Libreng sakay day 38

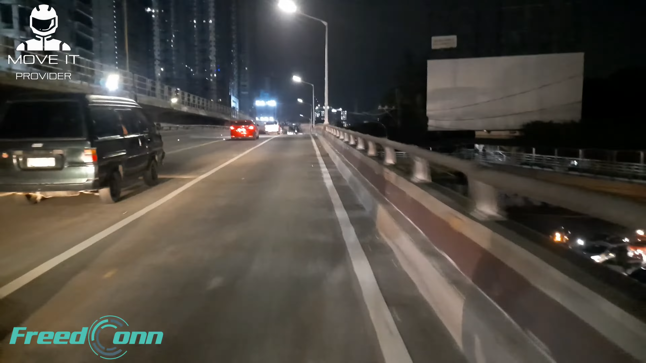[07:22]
Okay So yan po Ito Malapit na po tayo Dito sa pagbaba ng flyover na to Dito po yung sakayan Kasi wala na po dun Ay wala na sakayan na ha Wala na po Dito na po ang sakayan Para sa may GMA Dito sa may MRT station
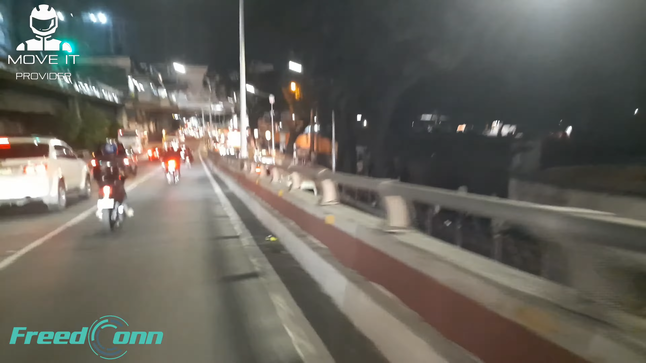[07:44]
Yan po Naitan nyo po yung mga bus Kaya Diyan po ang sakayan Ang mga perview Perview Opo Dyan dyan dyan
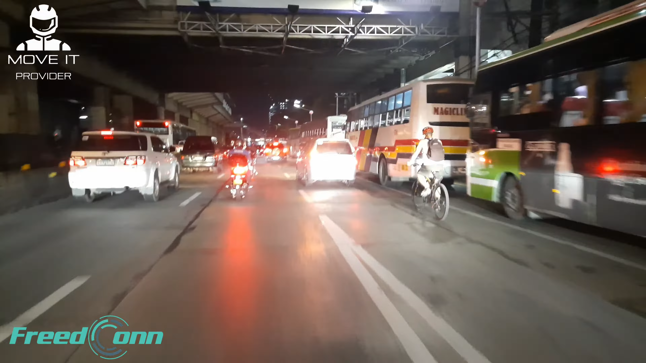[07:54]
Bababa po kita dun banda Sa may babaan Okay Alam